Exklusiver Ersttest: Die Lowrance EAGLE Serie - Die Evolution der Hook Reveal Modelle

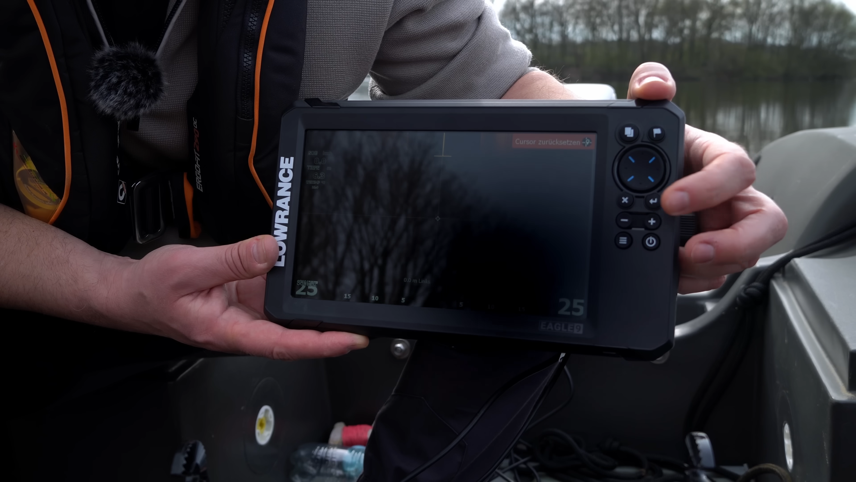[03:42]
Und jetzt werdet ihr feststellen, dass die Menüführung im Großen und Ganzen so wie von dem alten Lorenz Hook-Reveal ist.
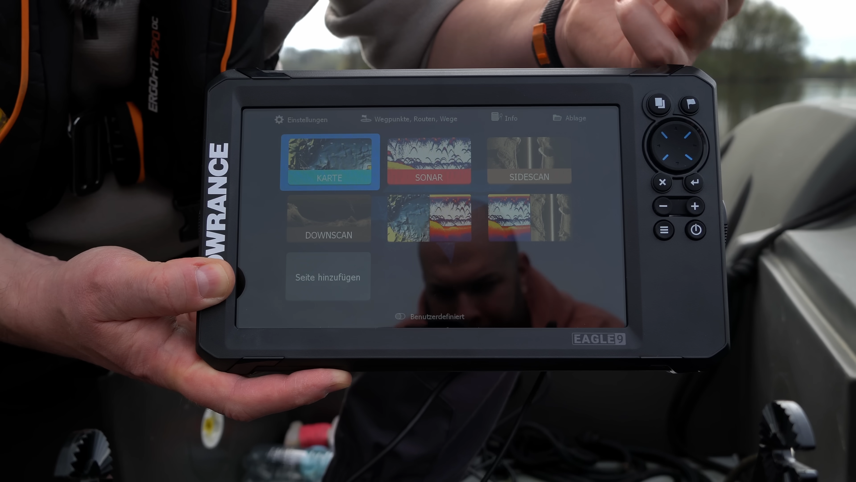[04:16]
Bei dem Downscan, das kennt ihr ja noch, das ist das sogenannte Fish-Reveal.
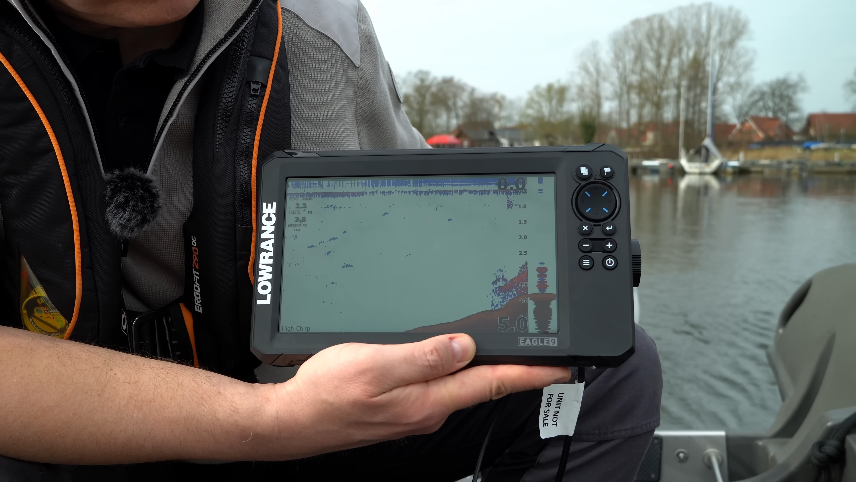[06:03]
Dann lassen wir uns jetzt mal überraschen. Ihr seht hier Strukturen. Ganz rechts ist die Amplitudenanzeige. Die A-Scope-Anzeige, das Echtzeit-Sonar. Und jetzt kommt unter Wasser die Plattform. Jetzt schauen wir uns das mal an.
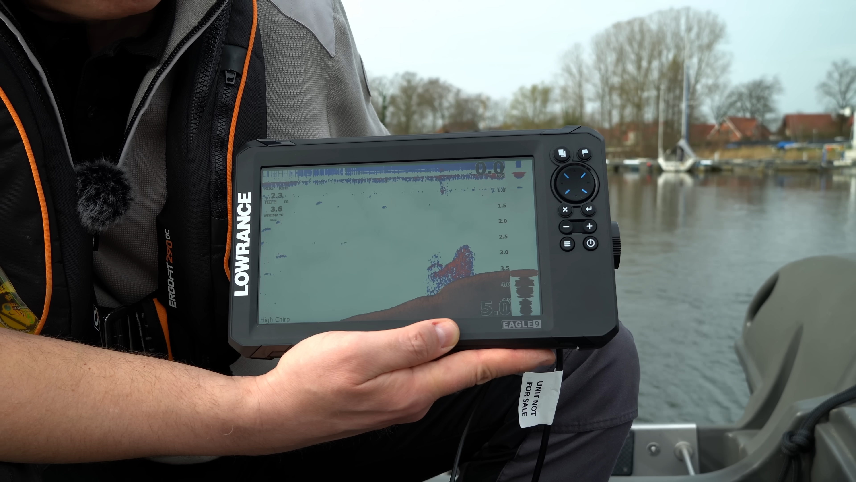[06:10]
Also Bodenhärte wird sauber getrennt. Und wir sind nicht perfekt über die Plattform gefahren. Das werden wir jetzt nochmal nachholen, indem wir jetzt nochmal von der anderen Seite drüber fahren.
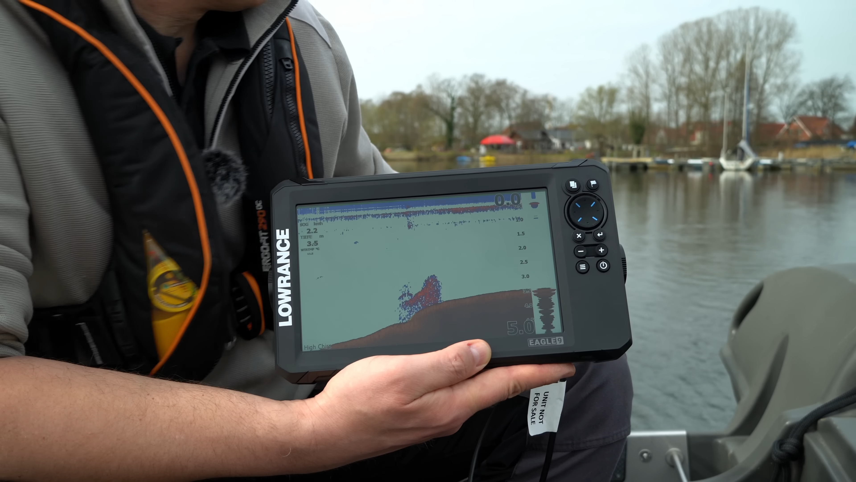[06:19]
Und schauen, ob wir es dadurch noch besser erwischen. Ich drehe jetzt einfach mal. Vielleicht fällt euch im Hintergrund auch dieses Geräusch auf vom Motor.
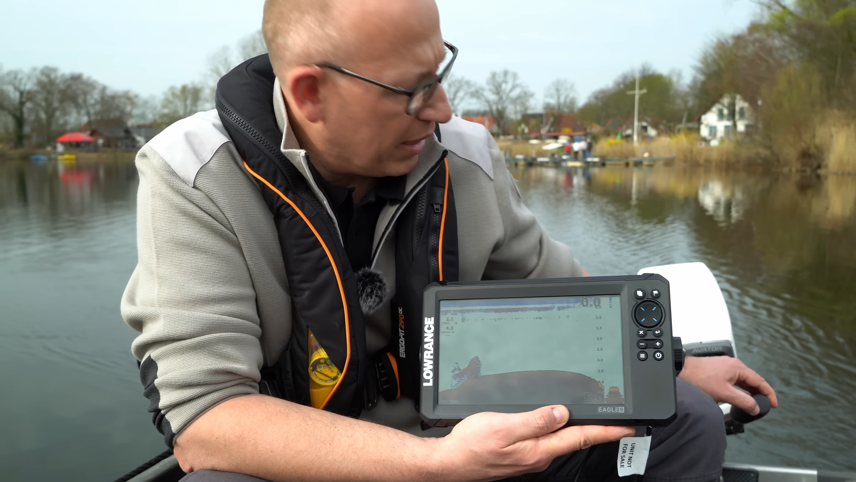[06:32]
Vielleicht kann Manuel mal einmal kurz da drauf zeigen. Ihr seht, wir haben den Avator-Motor dieses Mal dran. Und der blubbert. Das hat damit zu tun, nicht weil wir einen zu kurzen Schaft haben, sondern weil ich den Motor nach oben getrimmt habe. Ich möchte ja, dass der Geber im fotorealistischen Bereich zu beiden Seiten frei schauen kann. Und dafür war es halt extrem entscheidend, den Motor leicht nach oben zu trimmen für bessere Bilder. Jetzt fahren wir, jetzt drehen wir mal. Und jetzt lassen wir uns überraschen, wie es unter Wasser aussieht.
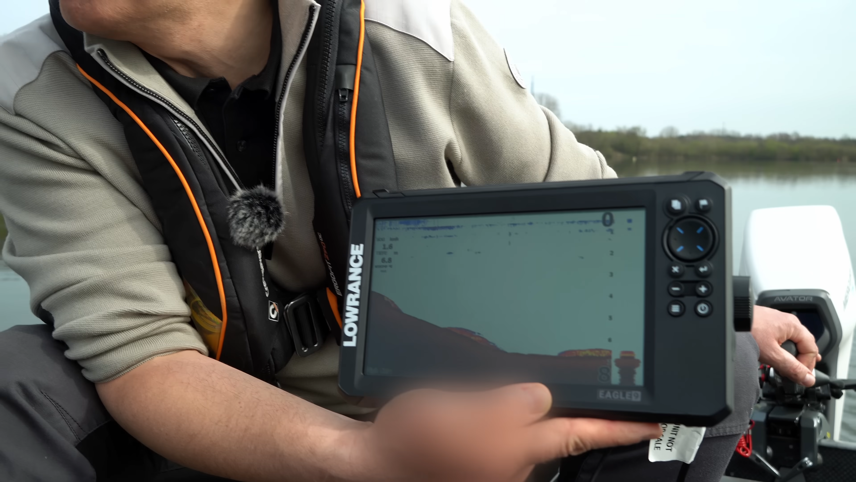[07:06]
Vielleicht kann Manuel das jetzt mal aufnehmen hier, was wir auf dem Display erkennen können. Und unterschiedliche Bodenhärten kommen jetzt ins Spiel. Oh, da oben ist ein Fisch. Schöne, sauber gezeichnete Sicheln mit Schwimmblase.
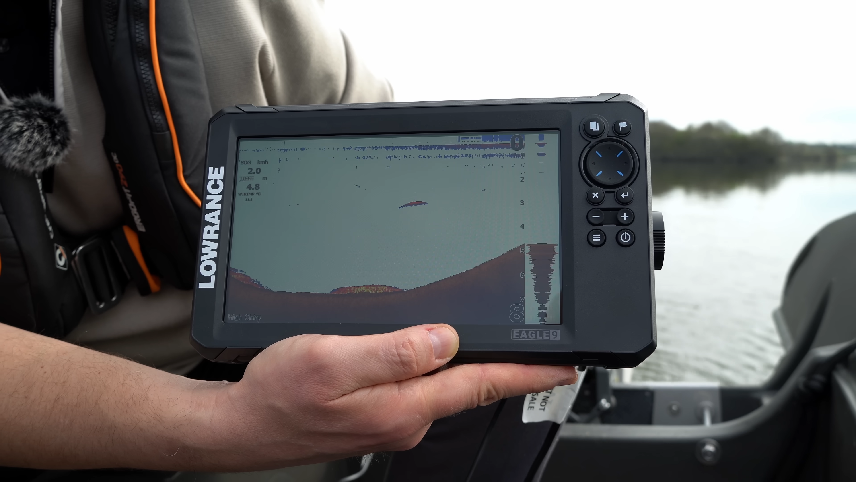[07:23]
Ich versuche so circa zweieinhalb kmh zu fahren. Das ist die ideale Geschwindigkeit für eine saubere Darstellung mit dieser Einstellung. Und jetzt müsste jeden Moment im Hintergrund die Plattform kommen.
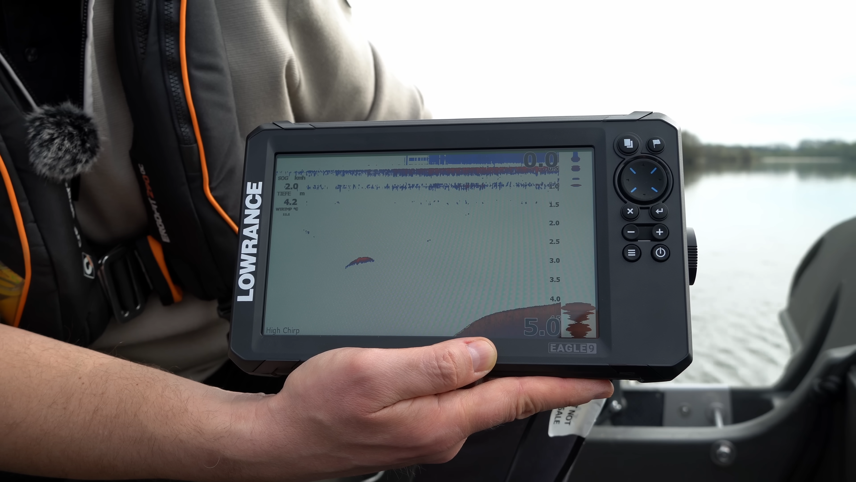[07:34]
Die meisten von euch kennen die Plattform. Wir werden euch das auch gleich nochmal mit Sidescan zeigen, wie im Prinzip das direkt aussieht in der Realität. Jetzt kommt es.
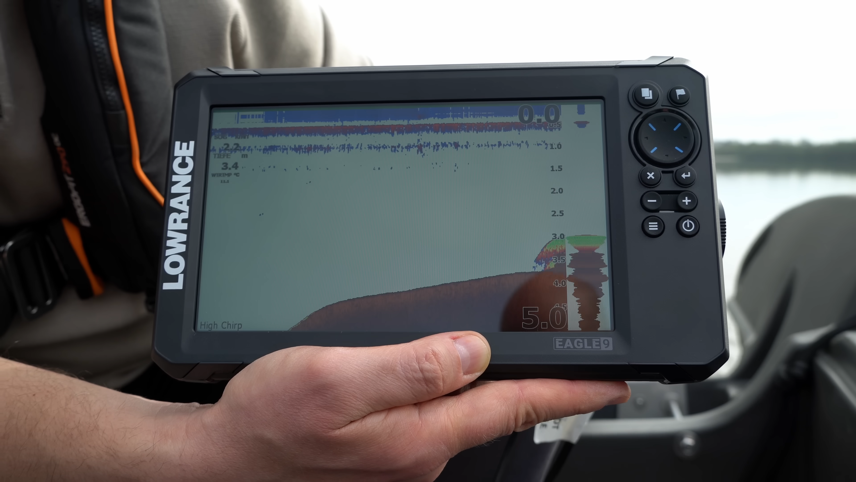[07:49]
Oh, da sieht man es. Oh, die haben wir perfekt erwischt. Also, man sieht die Bodenhärte, man sieht die Trennung vom Grund.
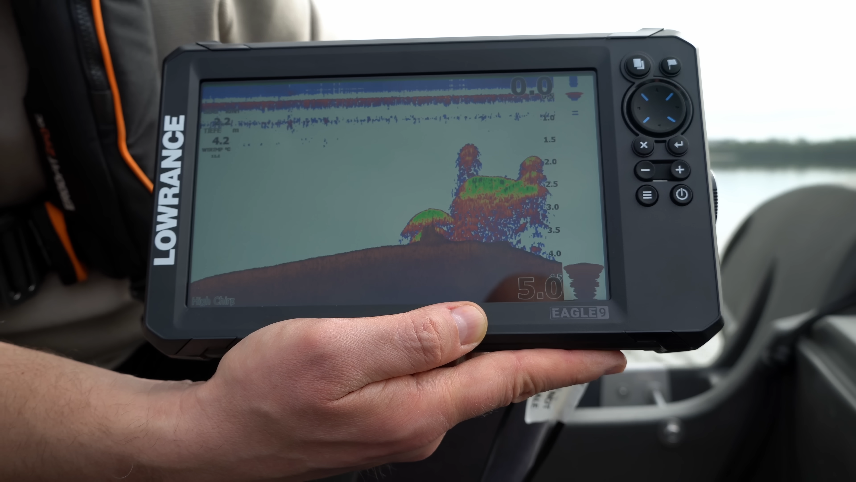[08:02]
Also, das ist für ein 2D-Gerät in dieser Preisklasse wirklich ein gutes Bild.
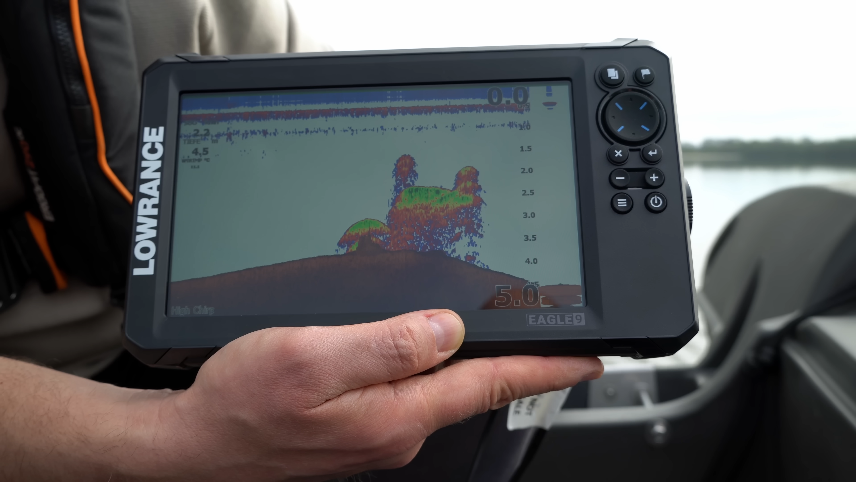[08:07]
Der nächste Schritt, den wir machen, ist, dass wir das Downscan dazu aktivieren. Also, ich würde jetzt eine Kombination machen aus Downscan und 2D. Und dann fahren wir nochmal über die Plattform. Zweite Abfahrt. Wir hatten ja gerade eben hier, ihr seht das hier auf der linken Seite, das ist das 2D gewesen. Und was ich jetzt gemacht habe, ist eine Kombination erstellt. Kombination erstellen ist im Prinzip mehrere Techniken zusammenbringen.